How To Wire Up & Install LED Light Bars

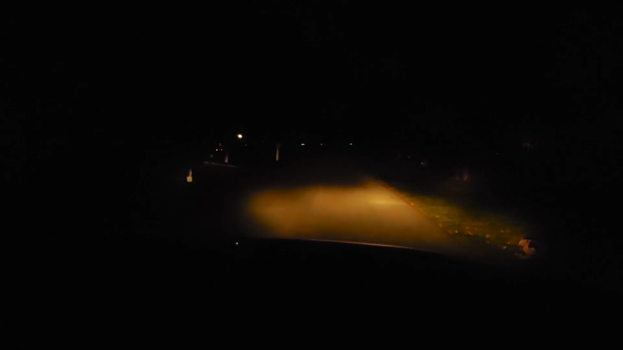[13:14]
Here we go. Look at the difference, how bright that is. The light goes all the way off to the sides. And all the way off to here, to that fence. Very, very nice. Let me get out and show you. Okay, this is normal headlights, and now the bar lights.